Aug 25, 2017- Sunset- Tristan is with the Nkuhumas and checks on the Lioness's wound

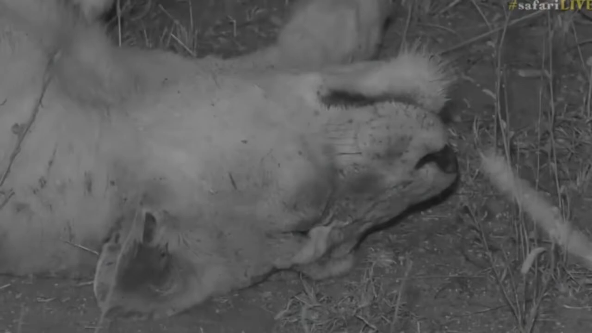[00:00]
We have Jamie. We are using our infrared because it is starting to get a bit dark and dingy in this side of the world and so our inkuhumas have now converted themselves into black and white. Now the female that we've got lying like this is actually giving us a nice opportunity to have a look and check up on her wound. So I'm going to quickly pop out of infrared and shine a spotlight just so we can see how her wound is doing because she's lying with her legs fairly exposed and the wound itself is there.